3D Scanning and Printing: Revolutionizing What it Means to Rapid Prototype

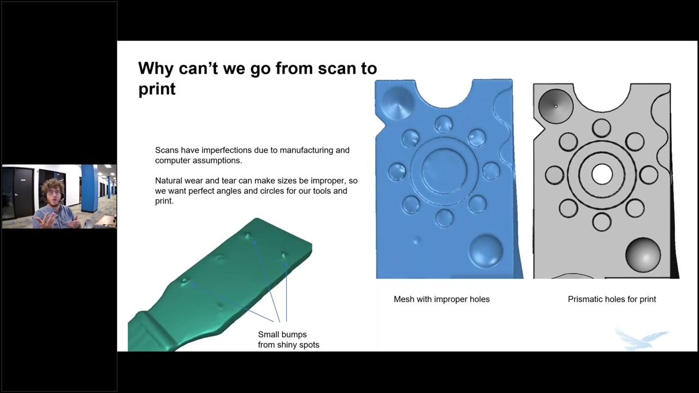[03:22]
we get again that that perfect print and everything is the way we want. And how this can kind of tie into the idea of rapid prototyping is, you know, we don't want to send something to a printer and then it turns out to be wrong right off the bat, we want to make sure that we have some kind of smart information to it so we can adjust it later on. So I keep adding that I keep mentioning this term design intent and what is it actually referring to?
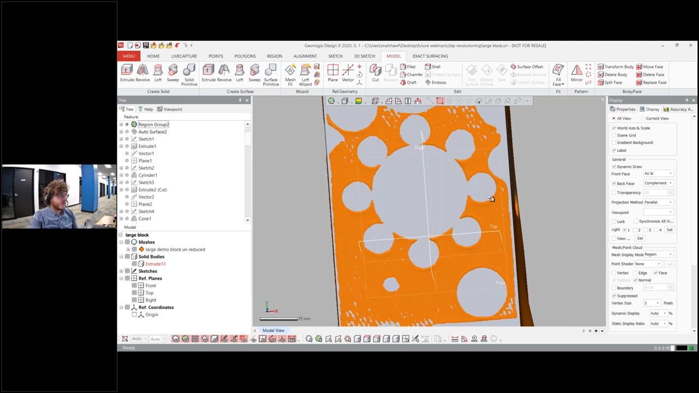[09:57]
But you know, with something like this top section, we have a lot of holes and cutouts. So I want to make sure that these are all accurate for my print.
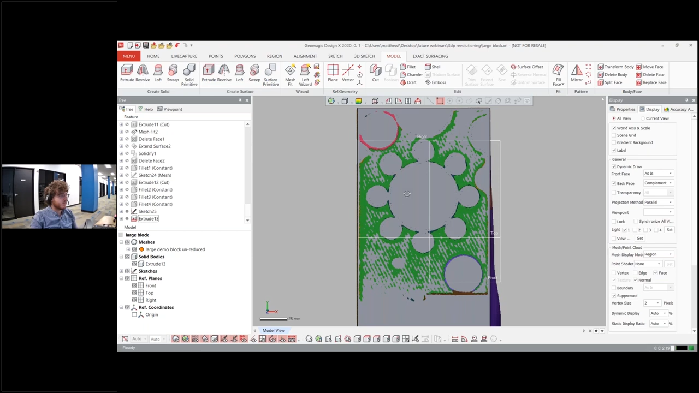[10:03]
So what I can do is I can go in, start a mesh sketch. And I'm going to essentially using the mesh sketch tool, which actually is going to use a cutting plane to intersect with my mesh.
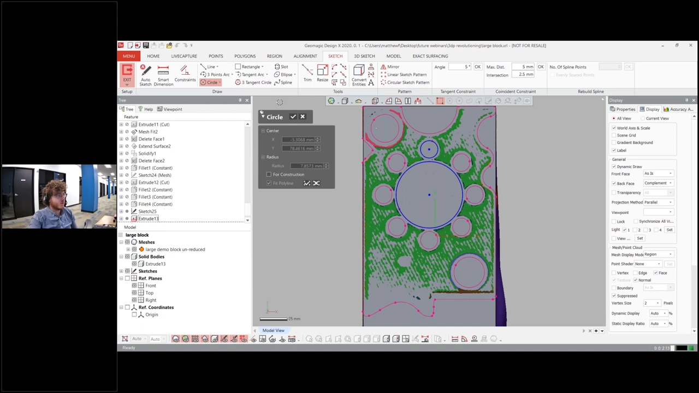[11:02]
So in this case, you know, I have a cutout of I have my hole locations, I only have to click one button to add in a hole that fits to that center point. Now I can add in another hole for this position right here. I know they're in the right position. If I had my solid body, I can see that they line up pretty well. And at this point, I can now add in my dimensions.